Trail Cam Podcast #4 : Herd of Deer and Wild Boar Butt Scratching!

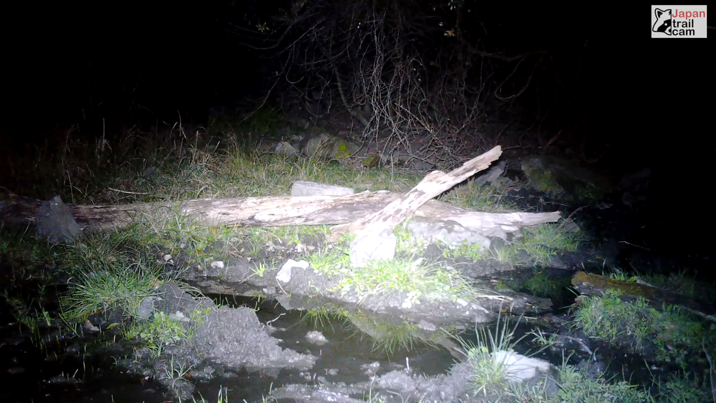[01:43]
We have somebody messing with the camera. And I never got a good shot of it. Let me know what you guys think down in the comments, who you think it is. I think it's a raccoon, maybe. But it could be a deer, as well.
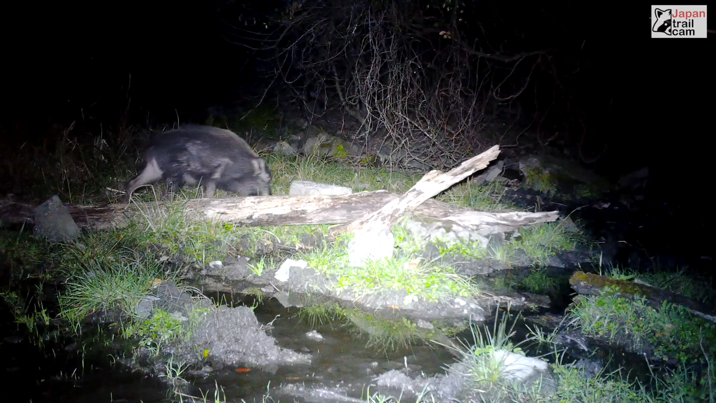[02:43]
Uh, he's got a little bit of an itch. He's going to give us a good old scratch here. He's scratching on the rocks. And this is actually how we find wild boar. Uh, and how we find other wildlife. Is, uh, right now he's rubbing on this rock, but they will rub on trees as well. Uh, after they've rolled around in the mud. And you'll see big old mud marks, big old mud marks on the trees, uh, while, uh, they're scratching. And we can find them.
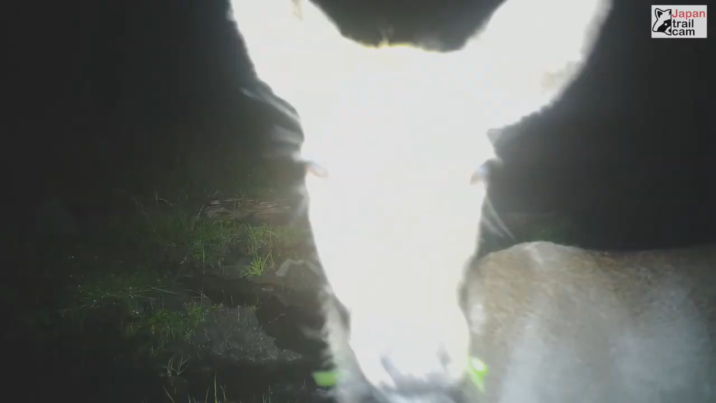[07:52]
Ah, here we are with our deer. So this is why I think that other clip was a deer.
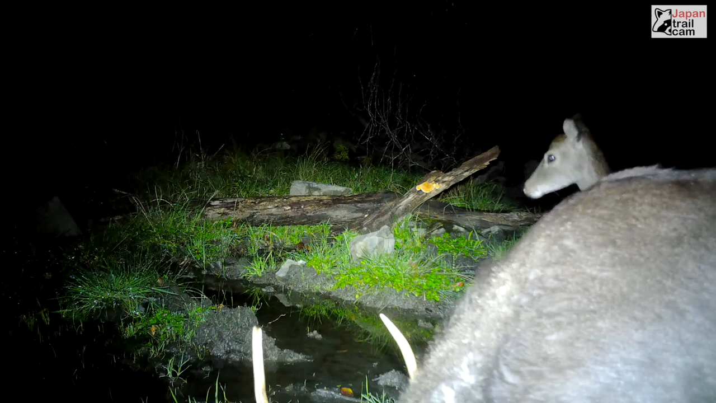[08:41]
I kind of turned the volume down on the wind here just a little bit, because it was just kind of loud there. But we got a little buck here.
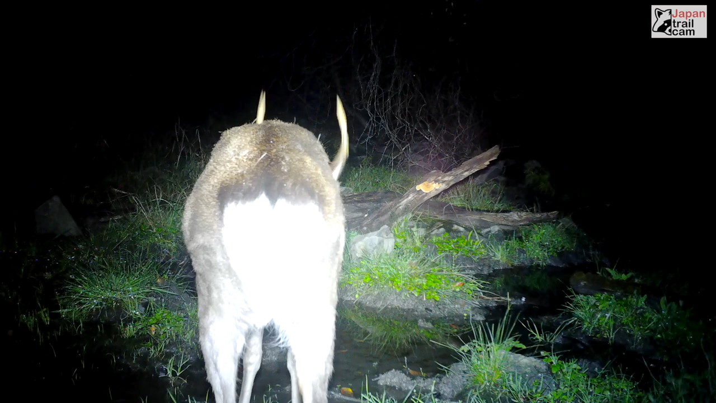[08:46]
Uh, showing us his butt. Ha, ha, ha, ha. Showing us his good side.
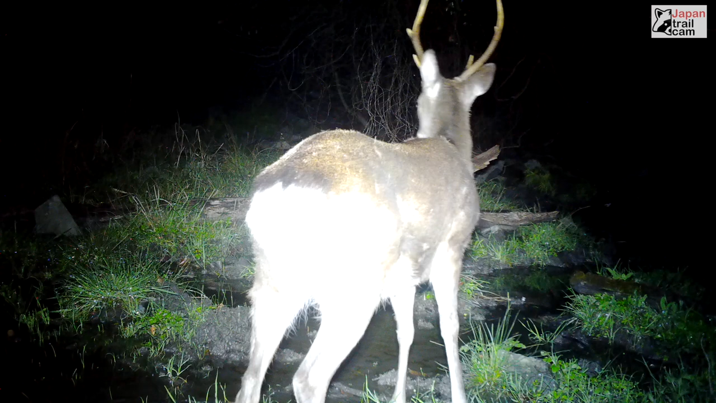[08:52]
Ah. You can hear the frog sounds. They're kind of interested in hearing that. And, uh, he goes off. I think it's still the same deer there. Same buck. But he brings on his little herd here in a second. About three or four. I think about four, I think. Uh, a little bit later in the video, there is a bird that makes a high-pitched, excuse me, a high-pitched kind of, like, screaming sound.
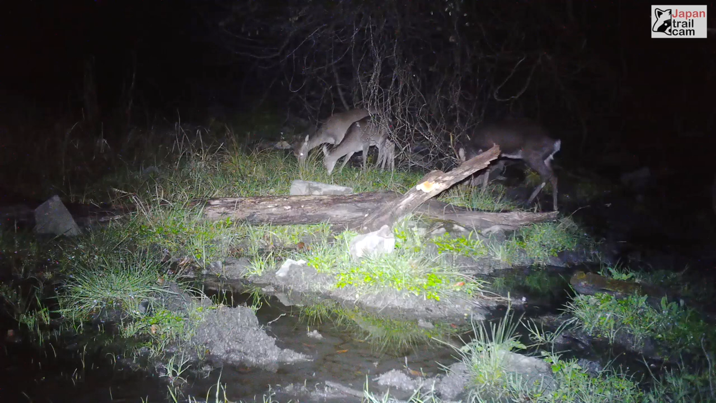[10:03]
There we are. Yeah, there's four deer. One off to the side there. One, two, three, four. Another little buck. Got some antlers there. Something startled them. Let's listen here. Listen for a scream. Now, I think the scream is coming up a little bit later. Um, but they are, they're definitely listening to something. They're on high alert.